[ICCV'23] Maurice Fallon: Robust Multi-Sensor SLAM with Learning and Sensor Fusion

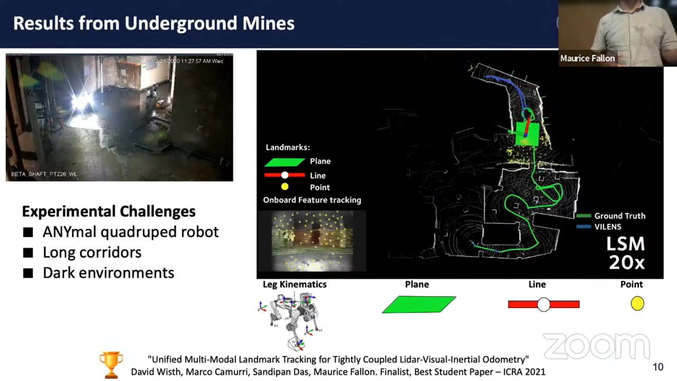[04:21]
And you can see that there's very little drift in this environment. Moving towards sort of more challenging environments here, entering a narrow corridor, a narrow tunnel in a disused mine.
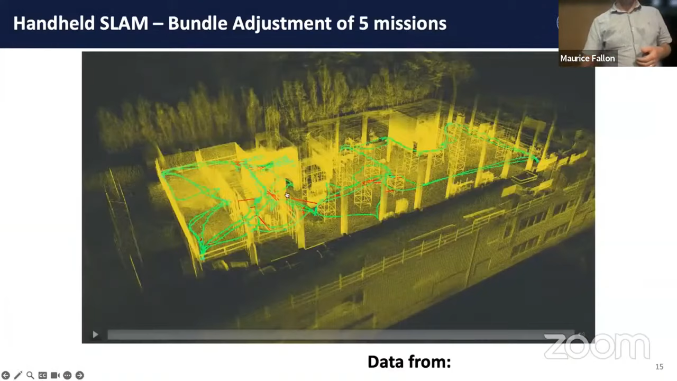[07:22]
On the back of that and using those data sets, then we've been able to develop multi-mission fusion.
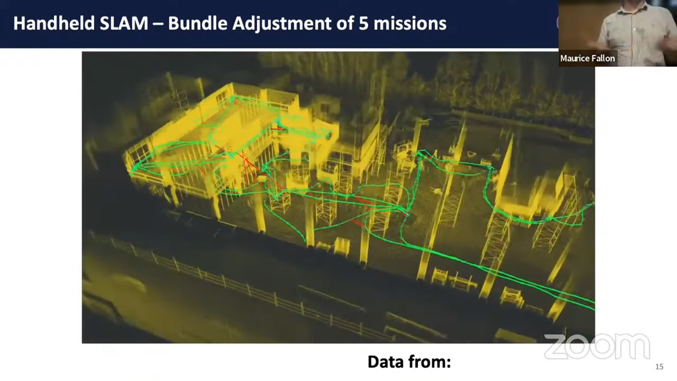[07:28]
So this is a bundle adjustment based approach to
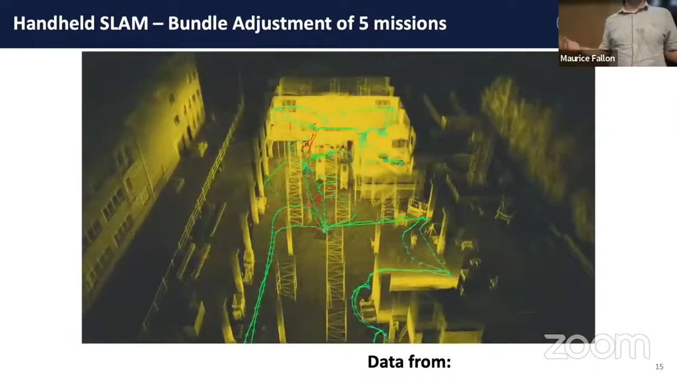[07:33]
merging together different missions into a single combined reconstruction with the red edges
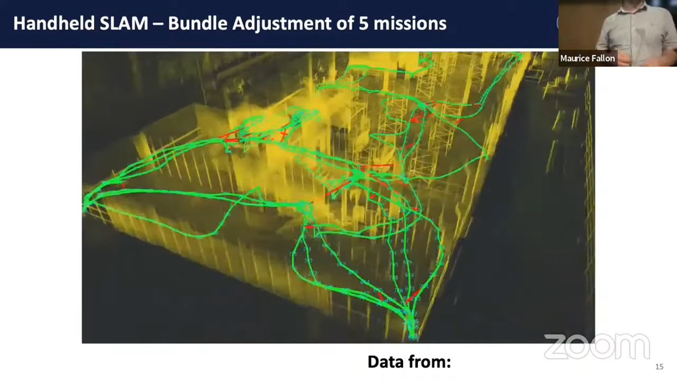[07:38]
indicating loop closures between different missions on different days.
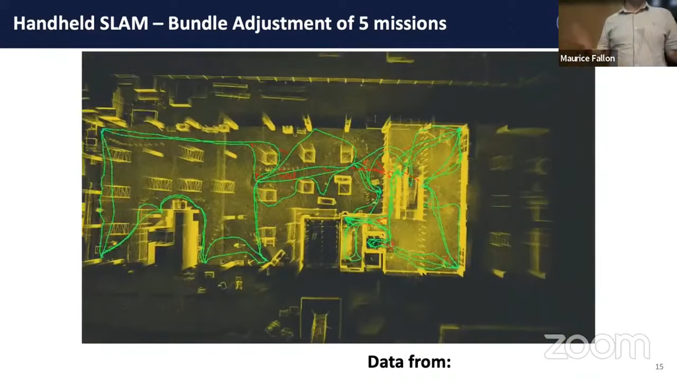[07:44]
And this starts to open up different applications for long term monitoring.
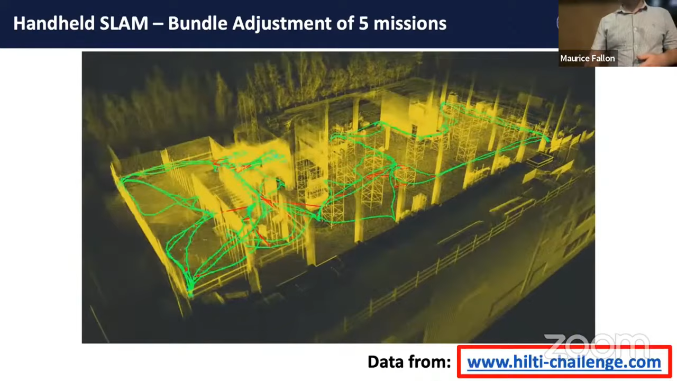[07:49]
But obviously to be able to join those missions together, you need to be able to create constraints between missions and that's effectively the problem of LIDAR based place recognition or localization. So this is a work that we call InstaLock, which takes an instance based approach to indoor LIDAR localization. Obviously, there's a vast amount of work done on outdoor localization using things like Kitty. Here we wanted to focus on LIDAR based indoor localization. LIDAR based because if we're operating in very poorly lit situations, then vision would be a modality that we would struggle with, although we would use that as well.
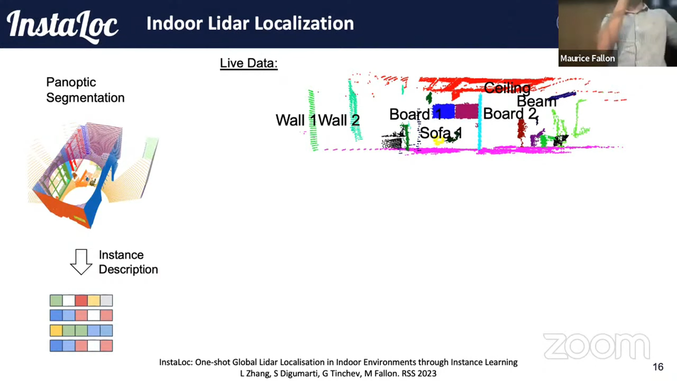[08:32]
And here we're using a wide field of view LIDAR. So you can see that this particular LIDAR has a larger field of view. So it's getting something akin to a full point cloud reconstruction of the environment. The first step of the approach is to carry out panoptic segmentation.
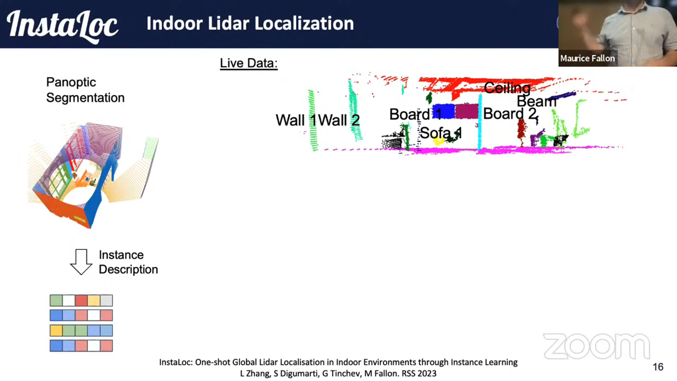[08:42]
So segment out different instances of objects that are present. So walls, tables, benches, chairs, ceilings and floors, and then relative to a prior model,